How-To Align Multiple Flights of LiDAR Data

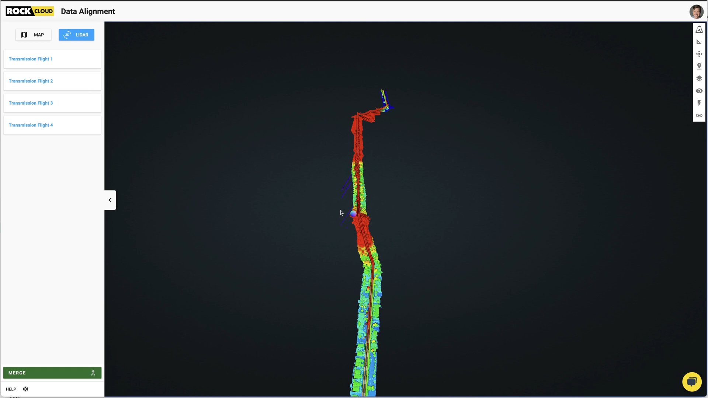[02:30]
You know, it looks pretty good, but really what we want to do is click on the quick tools over here and then click on this compare view and
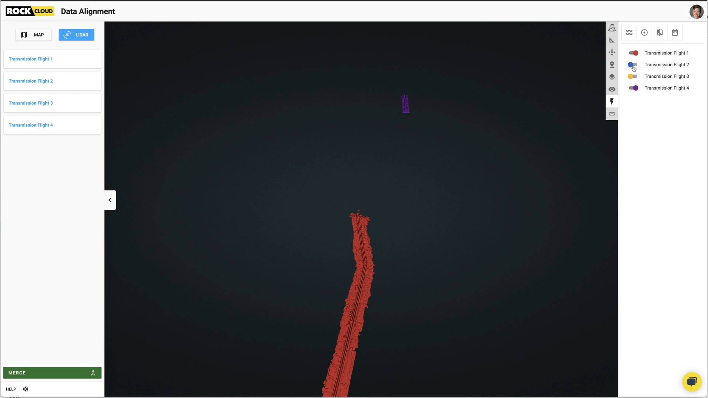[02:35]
turn on all four of the data sets inside the folder. So now we have a false colored of each individual flight.
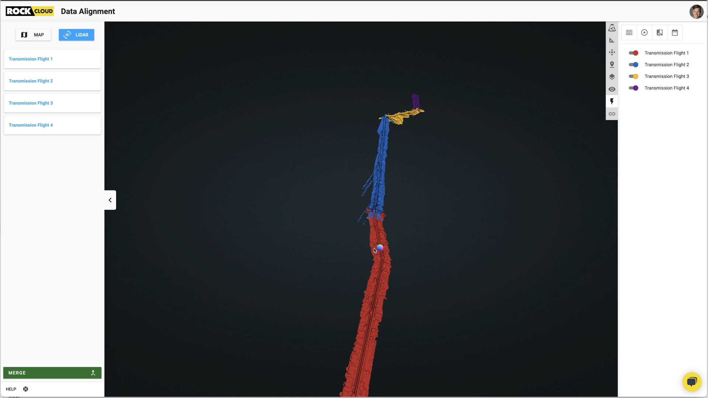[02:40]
And let's go ahead and just zoom in and look at the overlap.
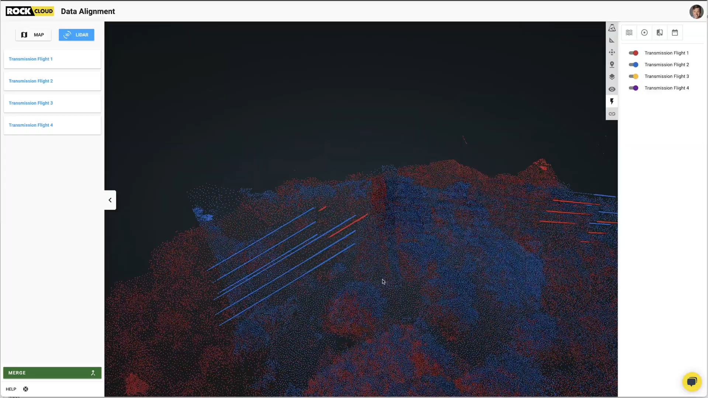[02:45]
So right there, you can see right away. Boom. These are not aligned. So this is okay though, because this is what we're doing here. So I'm showing you how to do. And the reason why this isn't aligned is that the base station wasn't tied into anything. So what I went ahead and did here is I have a ground control point that I captured
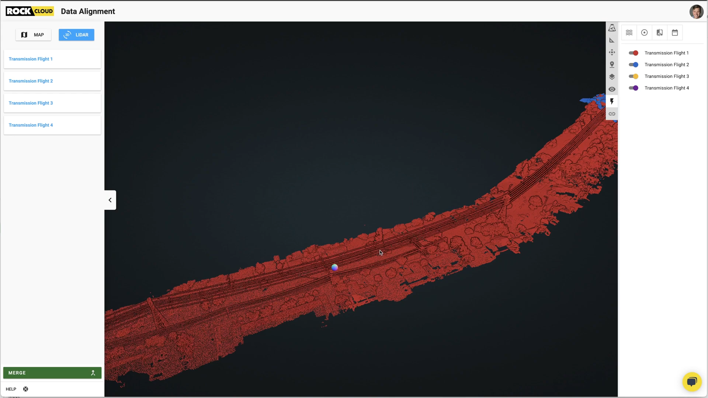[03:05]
on the very first base station and it's right here.
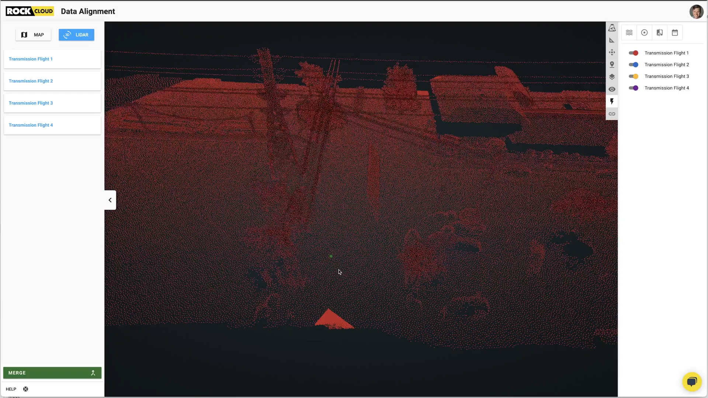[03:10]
I put it in the data set and it was on this high reflective marking.
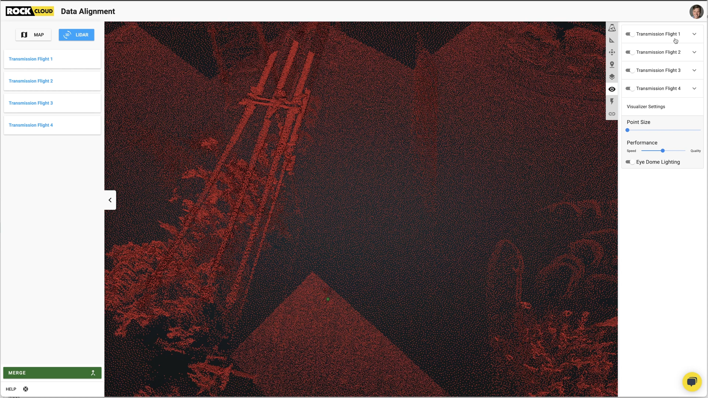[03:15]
And if I come over here, I'm going to be able to actually turn on and look at the intensity gradient view.
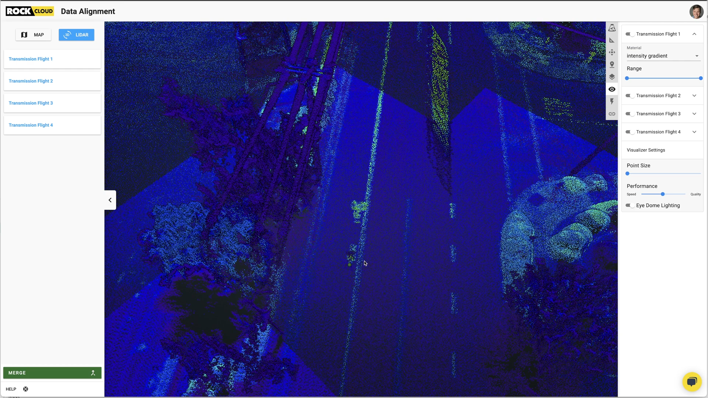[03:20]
Yeah. And you can see right there, there's a, this is an arrow, an arrow right there.
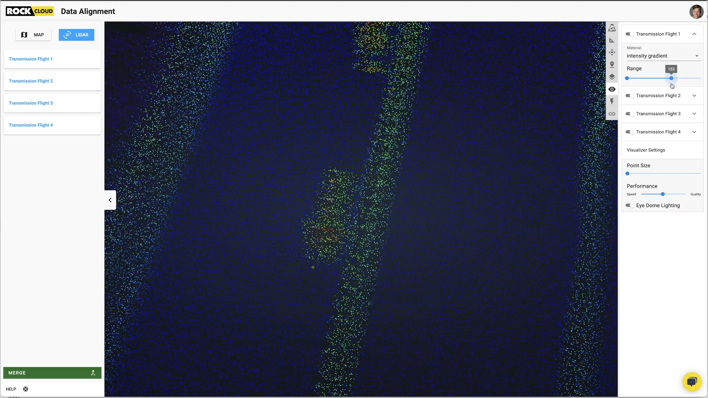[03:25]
And right there at the tip is where I put the base station. And that's my GCP point right there.
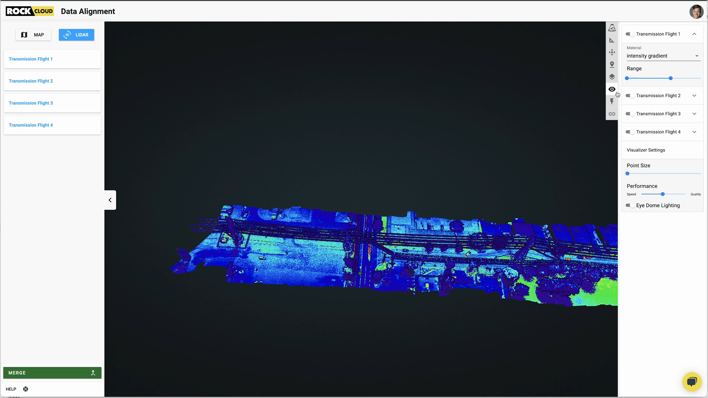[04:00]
So I'm going to go ahead and go turn all of these back into the compare view and show you how I align these data sets.
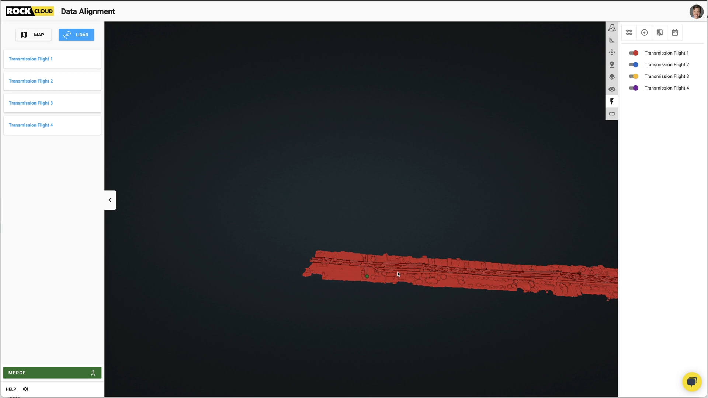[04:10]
So now I know the first data set is tied in because it's tied into this ground control point and that all looked good.
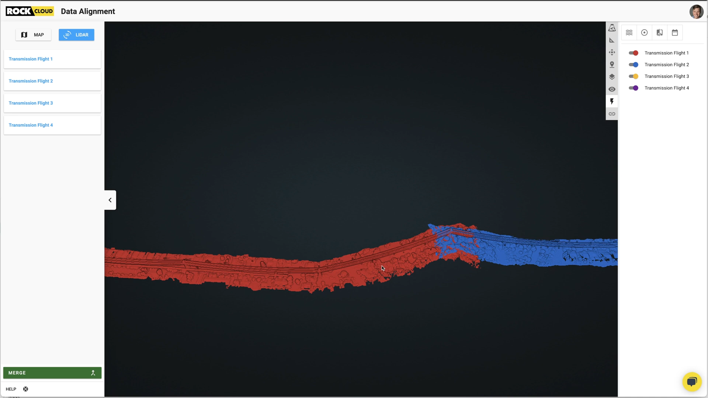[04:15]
So we're going to leave that one as static and assume that one is the fixed one.
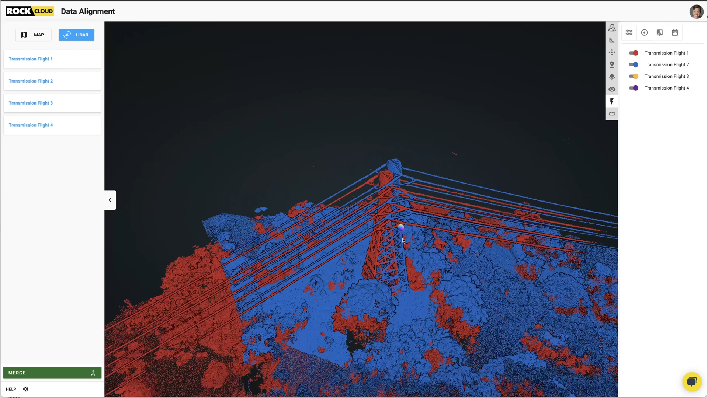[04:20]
So now I'm going to come here to the overlap and I'm going to click on the navigate button. And right here in flight two, I can actually type in numbers here. So let's bring this down by maybe five feet. Okay. Maybe a little bit more. You see how it's moving in real time. Boom. And then let's bring it back by, okay, maybe five, maybe six feet. Maybe let's go seven. And then we're going to bring it.
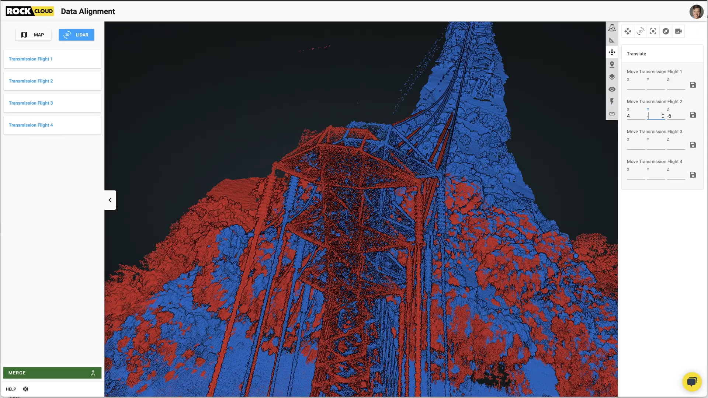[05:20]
And I am bringing this in closer and closer. Look at that. It's getting pretty good, isn't it? Not perfect. So we can see how we can see the blue kind of peeking out and then the red peeking out on the other side. So we're going to just now use a scroll and just scroll it in, scroll it in there.
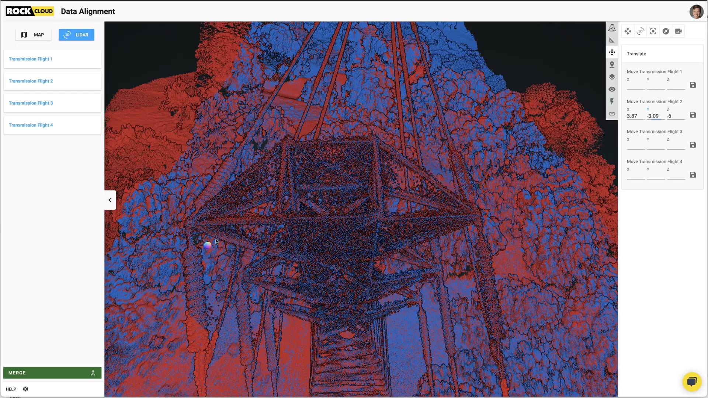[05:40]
And then we can look at the vertical component. Honestly, I'm looking at these wires a lot here.
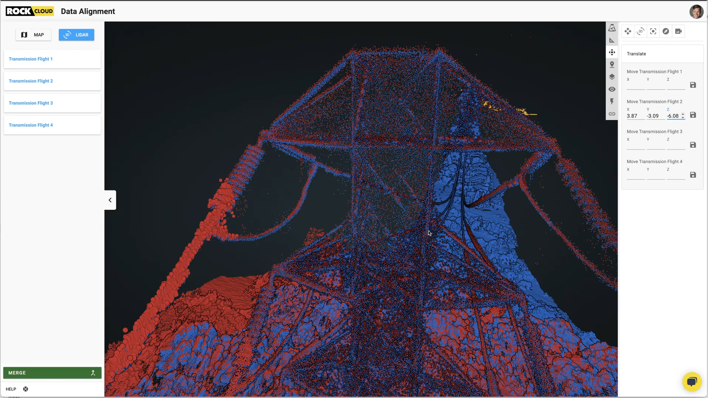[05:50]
Still looks like the vertical is a little bit off.
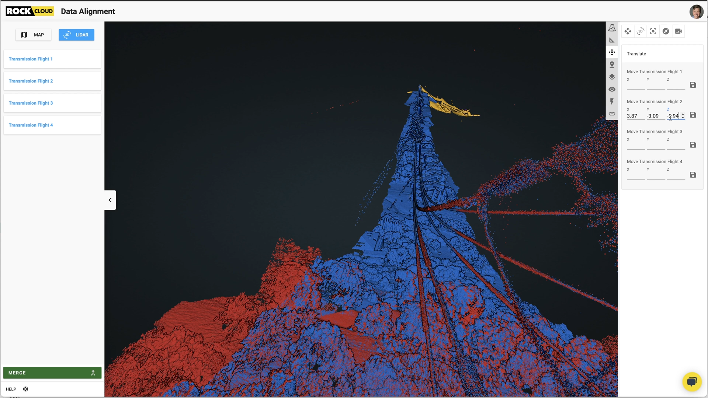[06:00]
Let's bring it up a bit.
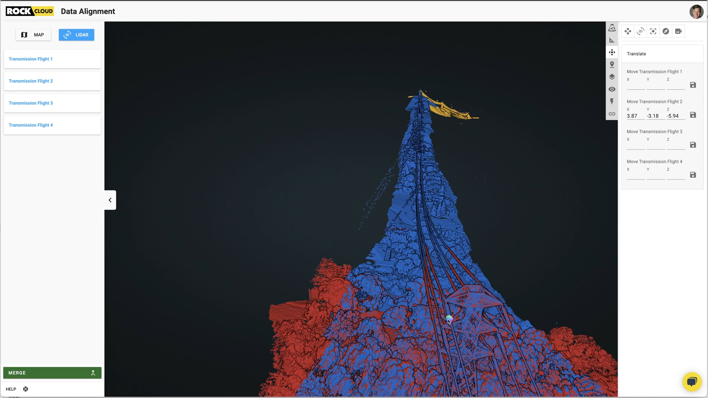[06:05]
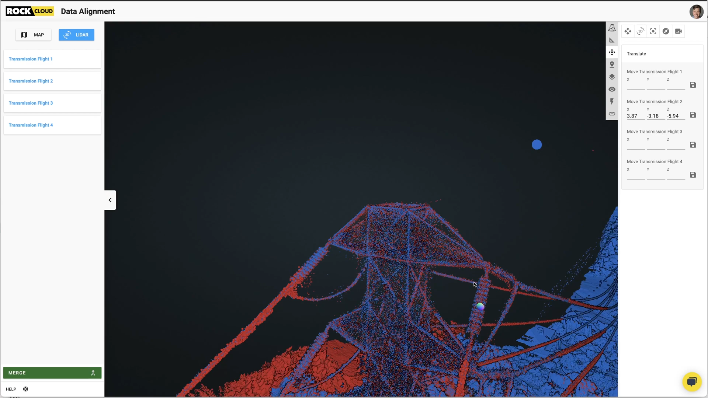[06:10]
Okay. Boom. That's looking pretty darn aligned right there. And what I'm going to do is I'm going to just click save right there. And there you go. That's all you got to do. Wow.
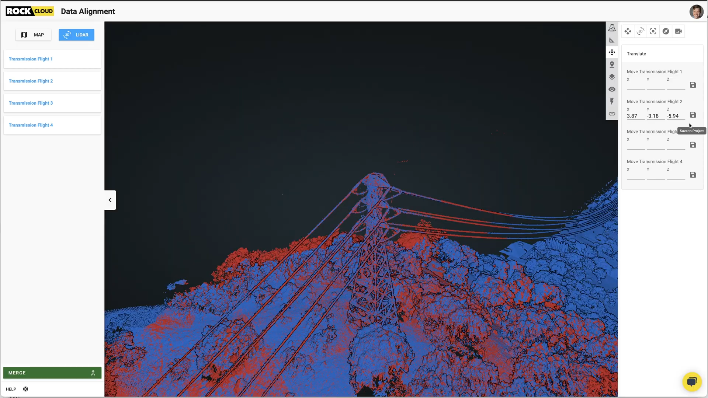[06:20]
You just bring the next one in and totally line it up and then click save. Now I'm going to do that for the next two in a row. And let's go do that right now.
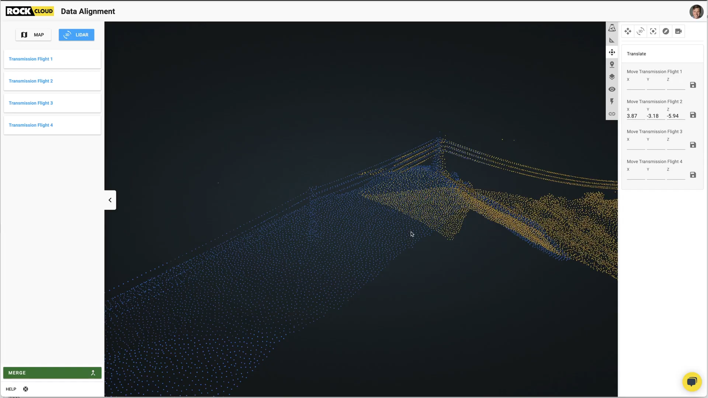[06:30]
Oh, yeah. Look at that air right there.
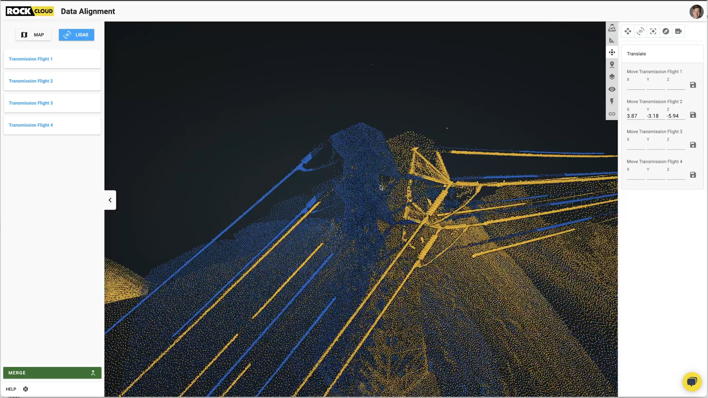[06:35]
So that is. So honestly, a single GPS receiver with an L1, L2 band, it should be around, you know, one meter of air inside these things, which looks about right. Right. You know, right around.